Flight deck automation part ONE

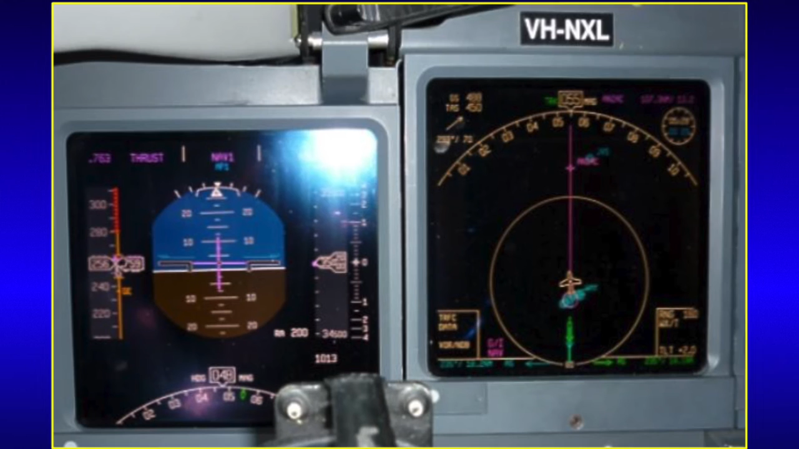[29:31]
A little magenta dot there is the commanded speed. The aircraft isn't quite out at the moment. That's its maximum speed limit. So it's only a few knots above the commanded speed. And there's its minimum speed for the conditions. So all visually presented to the pilot. That's a fait accompli.
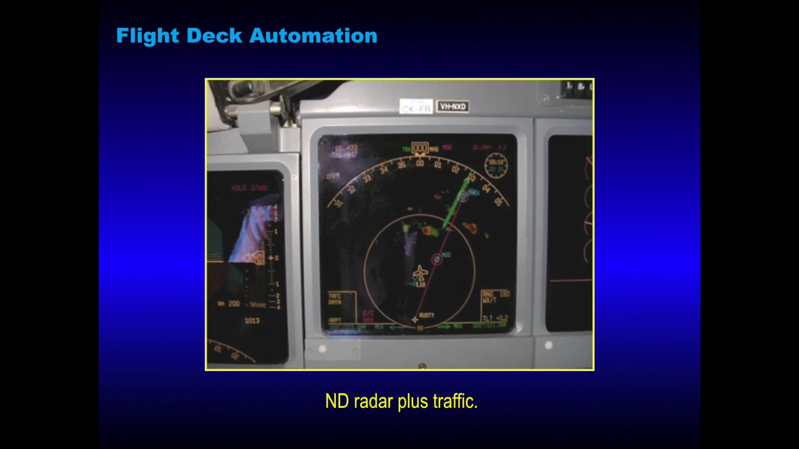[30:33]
That's an airport function there. And we have an elapsed time. And a UTC time. Or GMT time. And look what we have up here. We've got ground speed. True air speed. And a wind vector. So all that manipulation the pilot would have to have done previously.
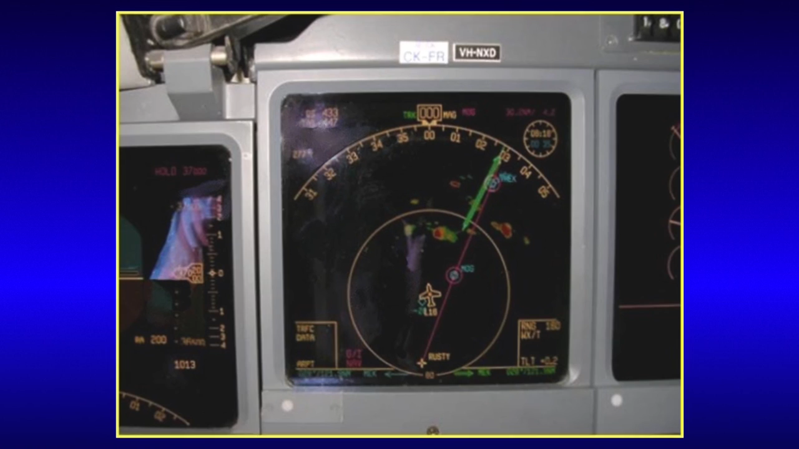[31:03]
The aircraft is off the flight plan track. So it's in a track mode. It's displaced. 16 degrees lift off its flight plan track. And why have we done that? To avoid weather. Very good weather radar returns. Color coded. And red obviously means danger. So you stay away from danger.
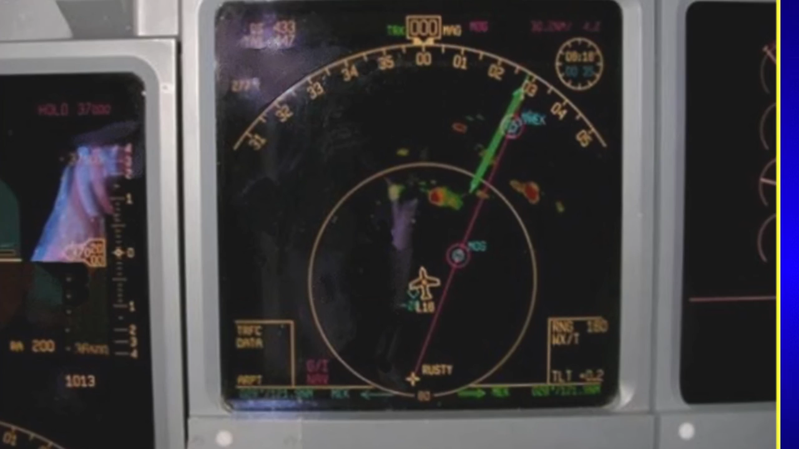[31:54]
At minus 2.0. Is in hundreds of feet. So it's.